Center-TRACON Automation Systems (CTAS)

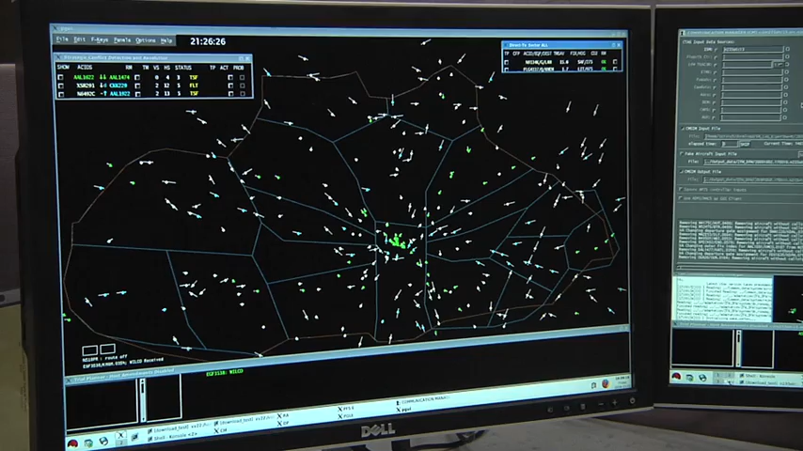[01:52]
for planning and controlling the air traffic in the national airspace. What it does, it basically provides advisories to the air traffic controllers to manage the aircraft while targeted for increasing fuel efficiency,
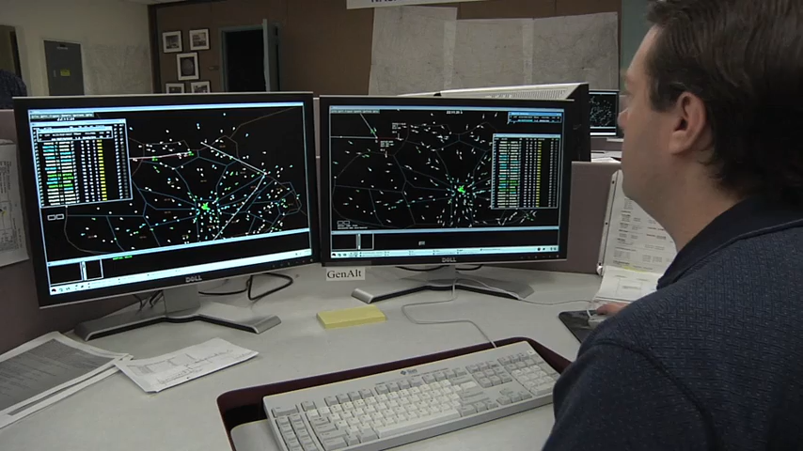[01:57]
reducing delays, and providing air traffic controllers the assistance that they need in keeping the proper sequencing and separation
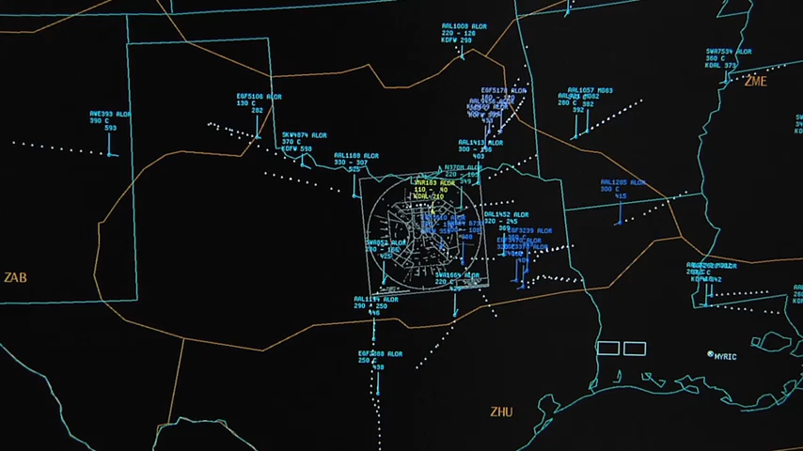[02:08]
as well as increasing the airport capacity. Providing automation assistance to air traffic controllers is a key aspect of CTAS
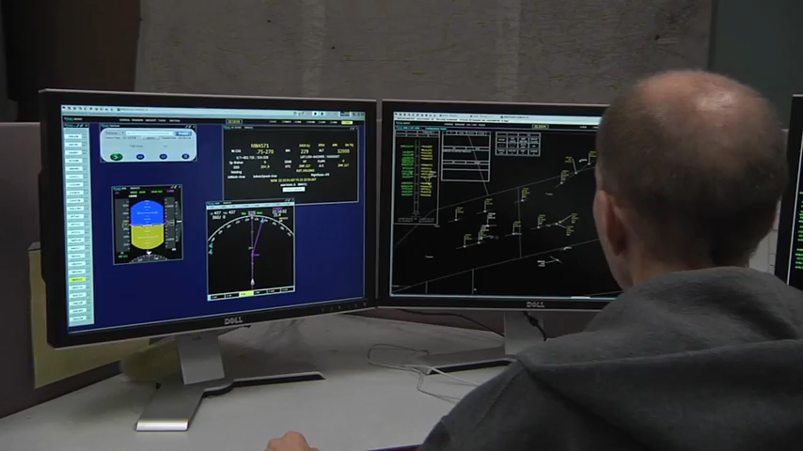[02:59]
So, the En Route Descent Advisor, which shorthand is EDA, EDA computes trajectory solutions for controllers that are designed to manage all of the constraints in the airspace,
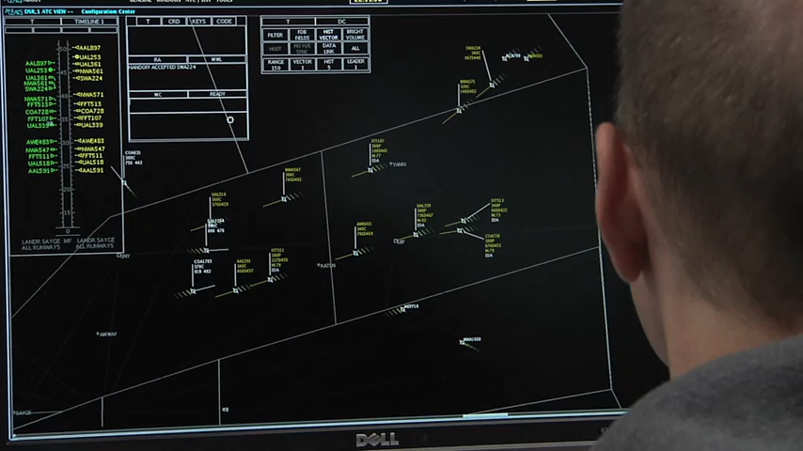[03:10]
that will manage the throughput constraints, maximizing throughput into the terminal environment and onto the runways.